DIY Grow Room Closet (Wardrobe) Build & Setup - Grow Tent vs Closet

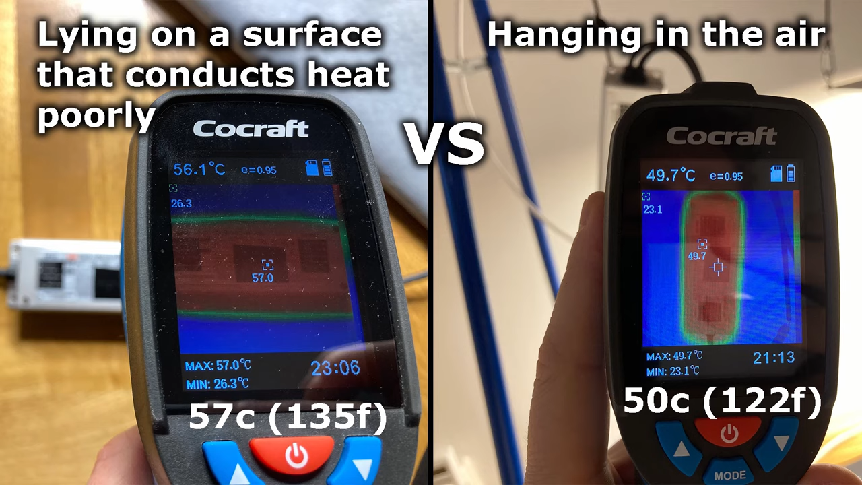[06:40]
57 degrees celsius case temperatures won't be a problem either and is well within the recommended range but it's a small and simple step to just hang it that can result in more than 5 degrees celsius lower temperatures.